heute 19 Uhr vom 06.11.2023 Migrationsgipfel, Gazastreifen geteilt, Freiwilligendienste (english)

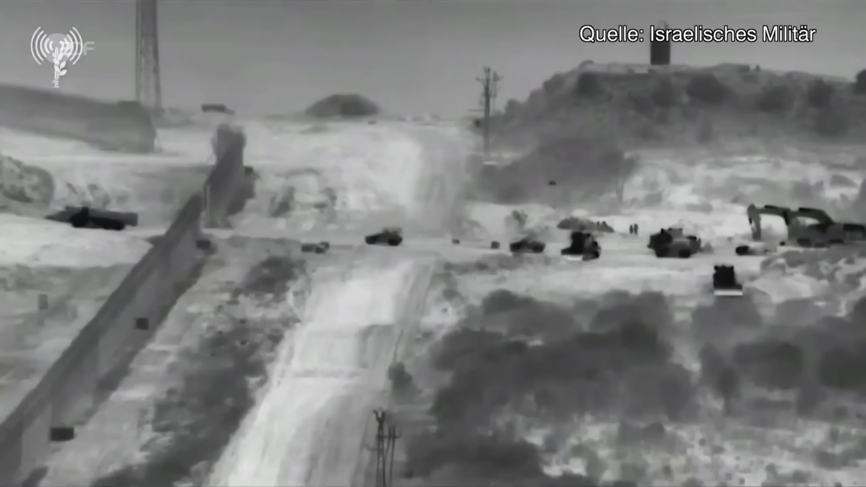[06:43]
Dutzende Fahrzeuge der israelischen Armee überqueren die Grenze zum Gazastreifen und liefern Nachschub.
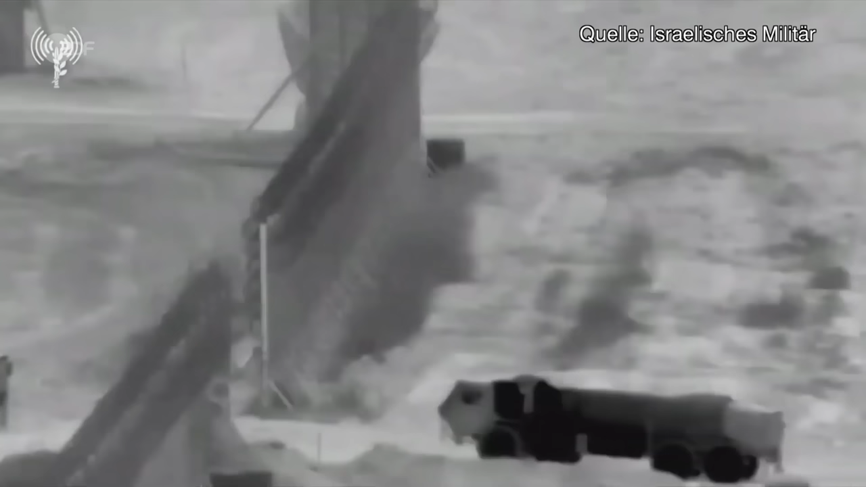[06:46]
Das sollen diese Bilder belegen.